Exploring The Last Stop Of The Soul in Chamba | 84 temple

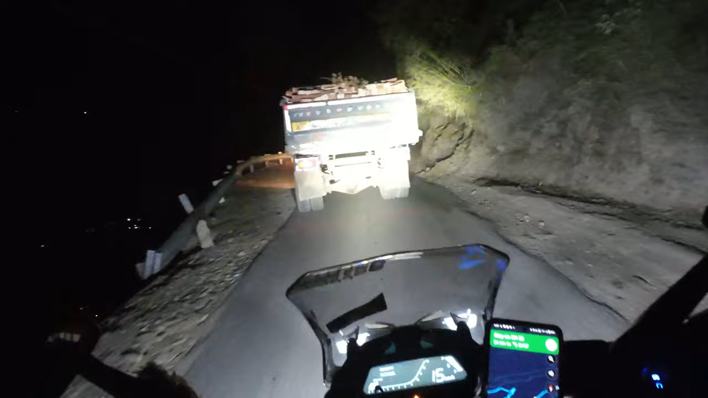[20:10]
थैंक यू। ये तो 9:35 का सच पास का टाइम बता रहा है, पर सच पास नहीं जाके मैं 30-40 किलोमीटर पीछे रुकूँ तो 9 बजे तक शायद पहुँच जाऊँगा। क्या पता मैं 8:30 तक अगर मैं पहुँच जाऊँ भैरागढ़, कोई जगह है वहाँ तक अर्ली मॉर्निंग निकलूँगा तो टाइम से फिर मैं वापस आ सकता हूँ। ये देखो गडरी है अपनी भेड़ों के साथ में रात को।
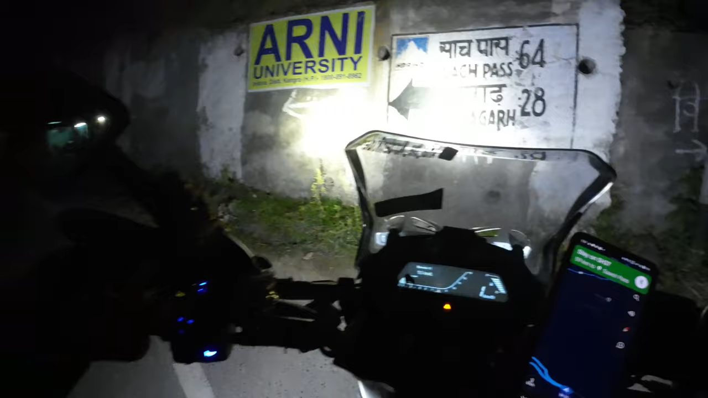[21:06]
ये देखो गाइस सचपार 64 किलोमीटर, बैरागढ़ 28 किलोमीटर बता रहा है इधर से।
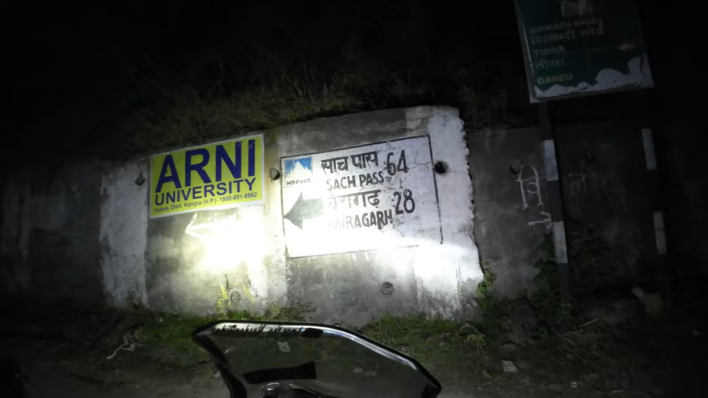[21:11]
और ये शिकारी मोड है। शिकारी मोड नाम क्यों रखा है इसका, शिकार करता है क्या? 32 किलोमीटर यहाँ से, मैं लाइट ऑन करके बताता हूँ।
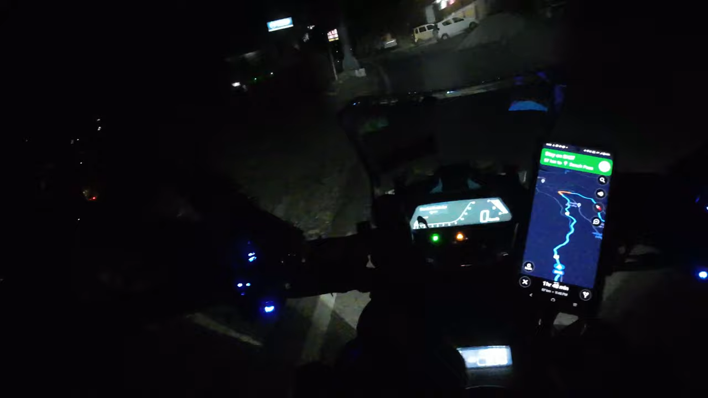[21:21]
सचपार है 62 किलोमीटर, किला 98, केलांग 141, ले 599।
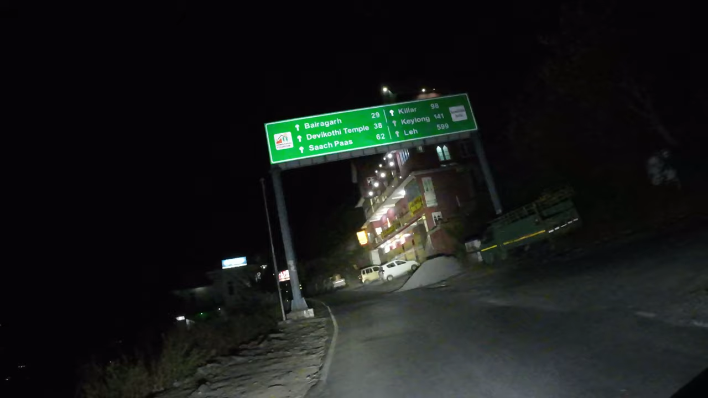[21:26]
इनक्रेडिबल इंडिया।